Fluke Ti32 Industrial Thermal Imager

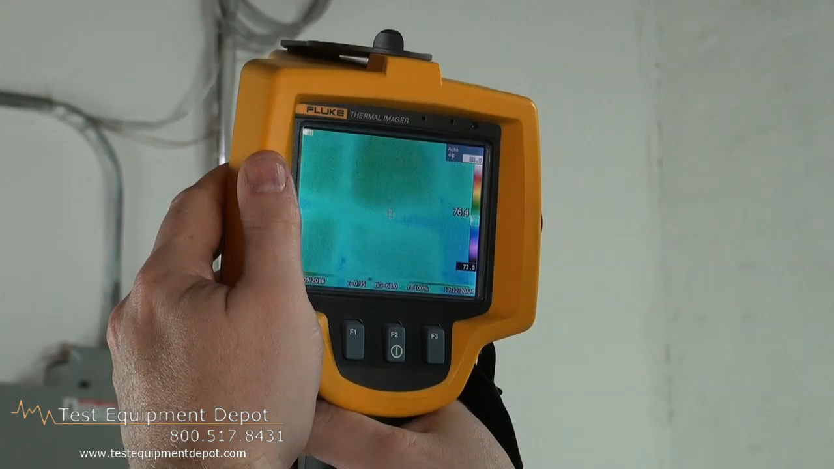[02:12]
The sharper the focus, the better the temperature range will be and the more accurate it will be. If you see it fuzzy, your temperature starts to deviate.
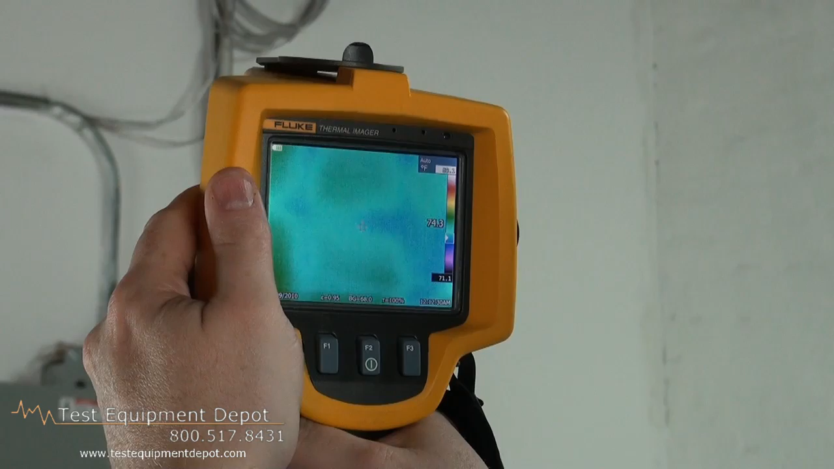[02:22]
Once you get the object into focus, you can see a lot better.
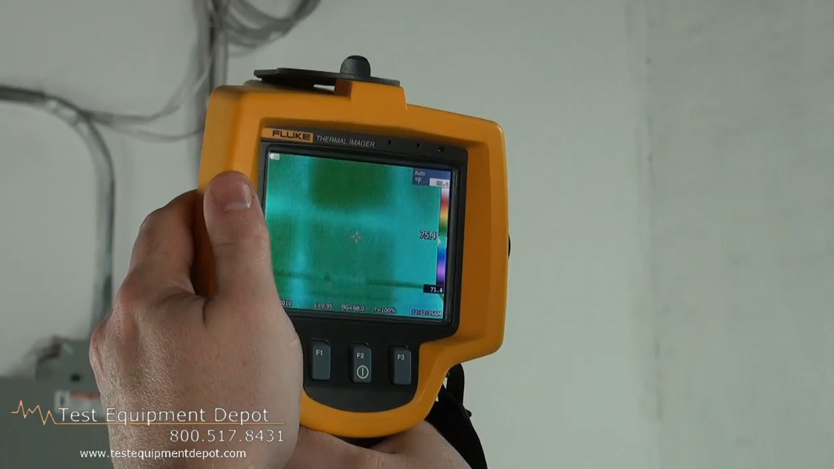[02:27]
Now we'll go to something that has a heat source.
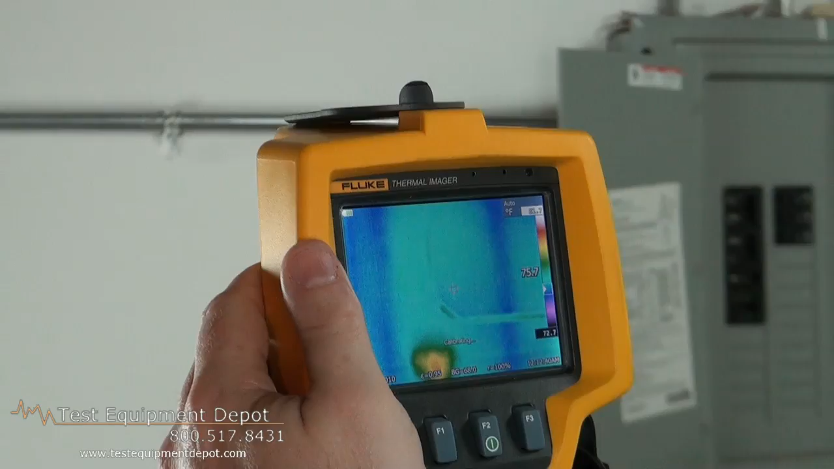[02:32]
And you see the unit self-calibrates. And now, if it's fuzzy, you see one temperature.
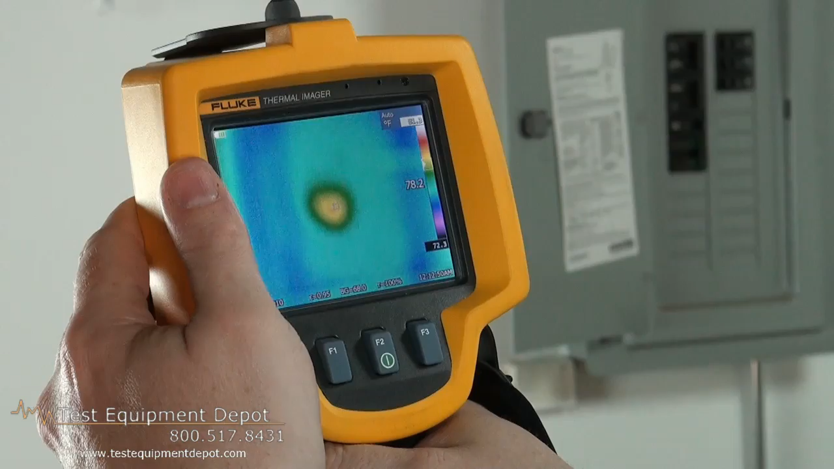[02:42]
As you bring it more into focus, you can see exactly what the unit is and also what the temperature range it is.
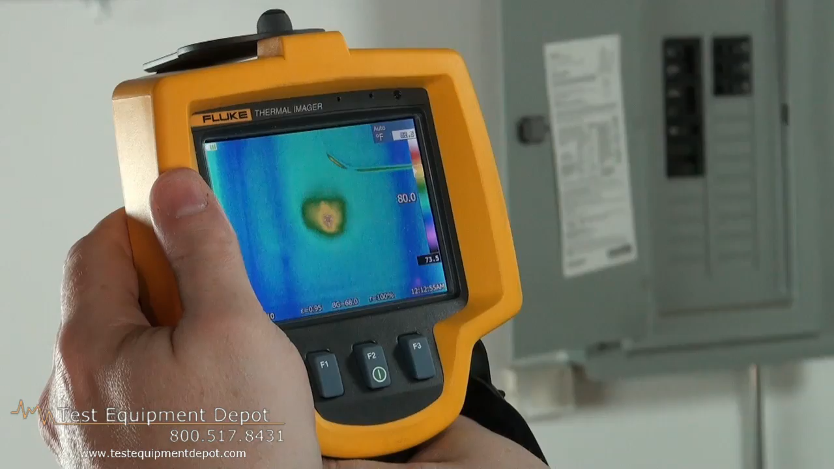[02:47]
So the key, key component of any thermal image picture is the focus.
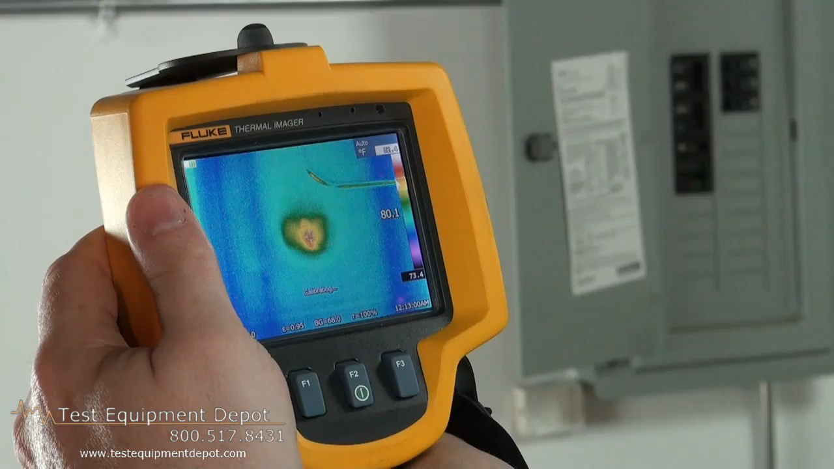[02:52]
It's the only thing you can't change in the software itself. And you will do the IR Fusion.
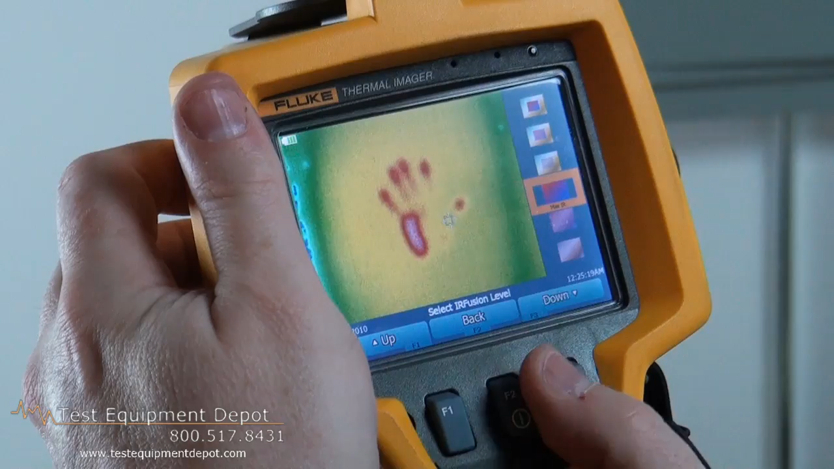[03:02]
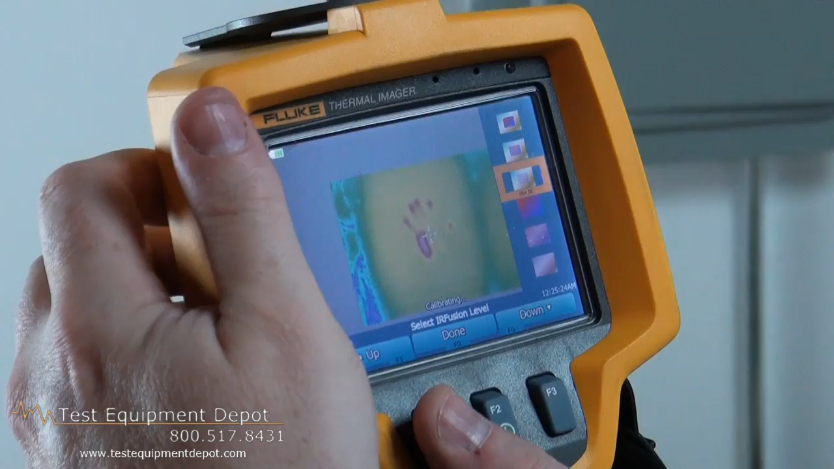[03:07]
So you have the IR right in the middle.
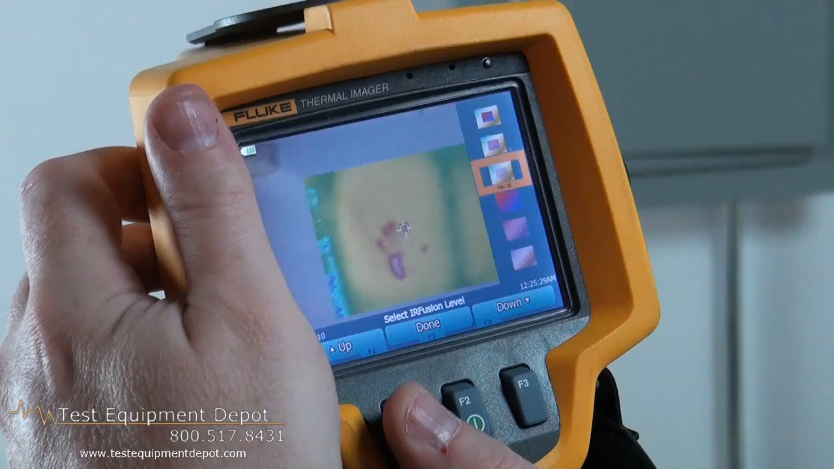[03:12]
So you have a digital picture on the outside
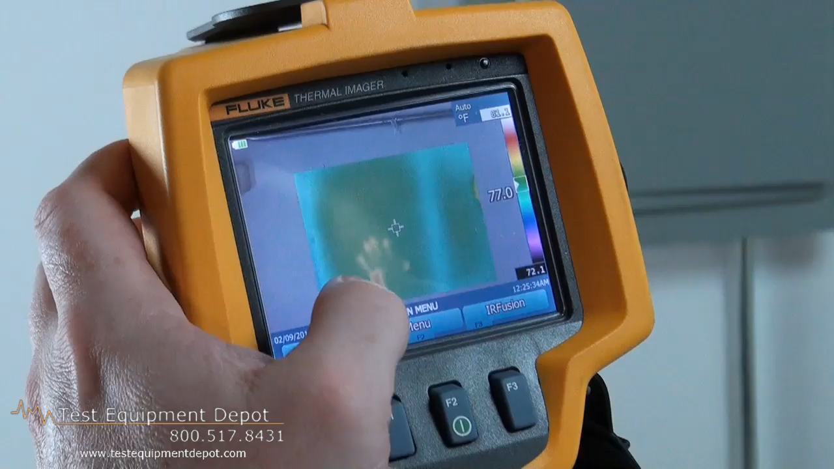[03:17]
On screen: scale bottom 72.1°F
and you have the infrared image on the inside so you can tell exactly in the room where you are.
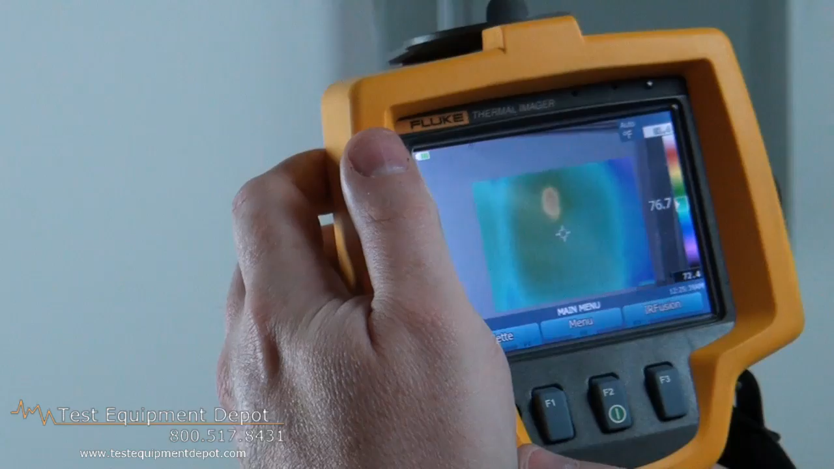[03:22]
So if you want to see and know what this particular item is, it's a thermostat.
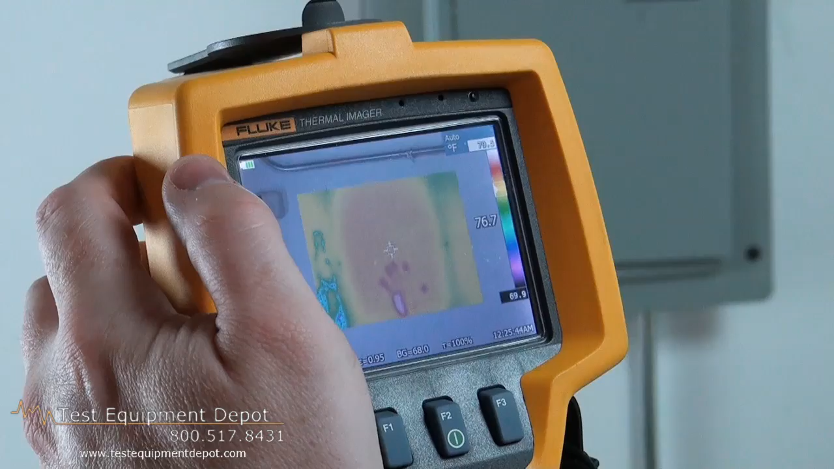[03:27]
On screen: spot 76.7°F
Because once you go like this, you can't really tell.
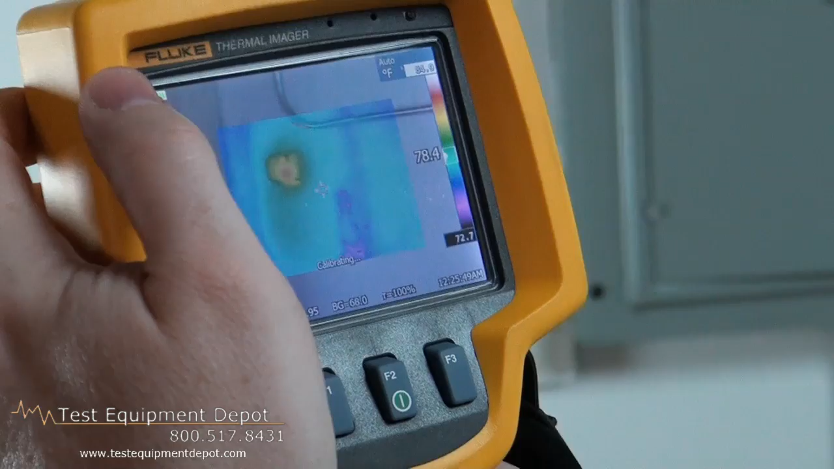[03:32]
So that's where the picture in picture comes in handy.
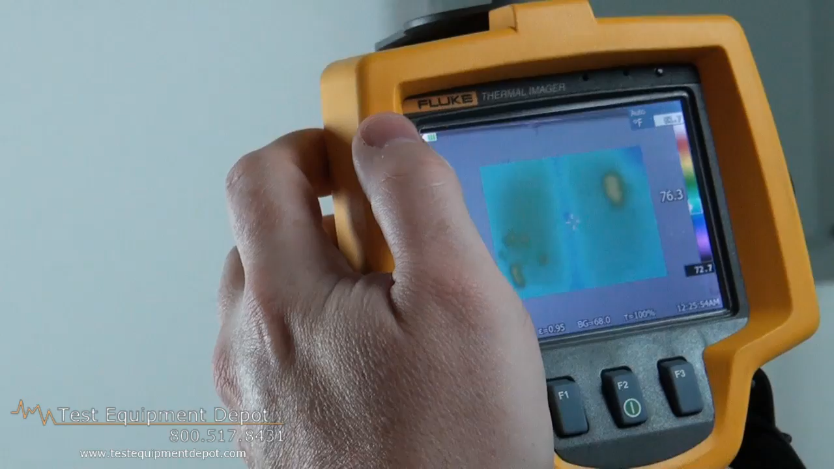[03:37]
You can tell exactly in the room where you are and what exactly you're looking at. If you're looking at a panel, you can see on the panel itself.
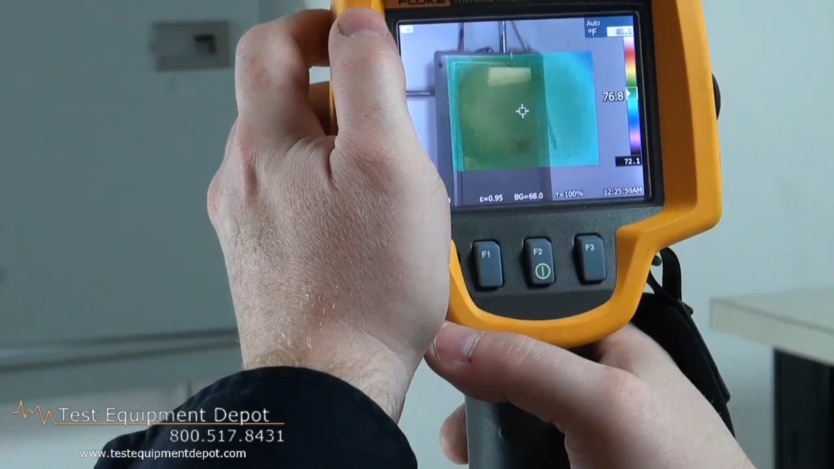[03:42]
You can change the color palettes.